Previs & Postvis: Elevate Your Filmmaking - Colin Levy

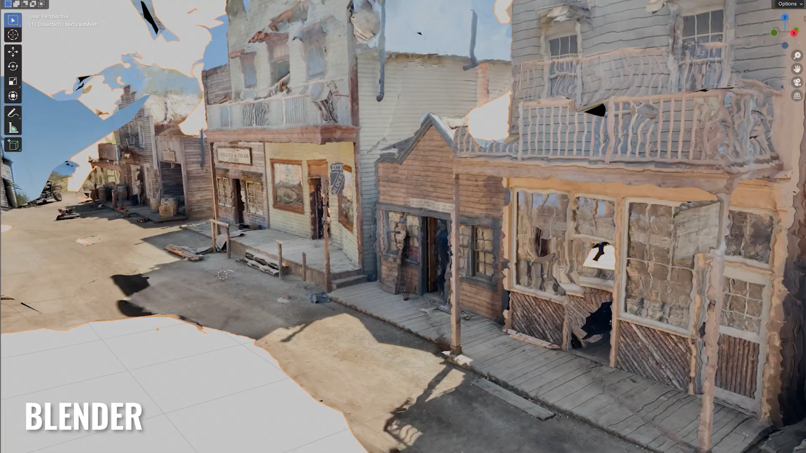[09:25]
The issue with 3D scanning is oftentimes it leaves you with a very dense mesh.